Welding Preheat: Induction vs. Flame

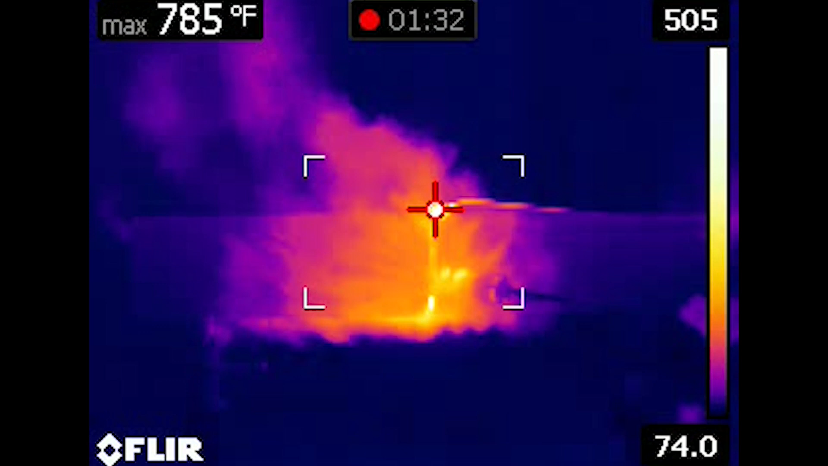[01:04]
On screen: max 785°F
With open flame, much of the heat is lost into the air.
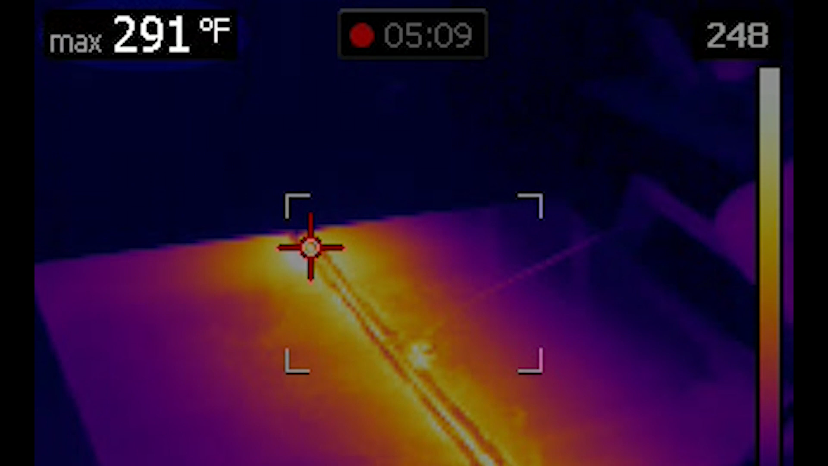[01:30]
On screen: max 291°F
Flame can also result in hot or cold spots, rather than delivering uniform heat that is evenly controlled throughout the part.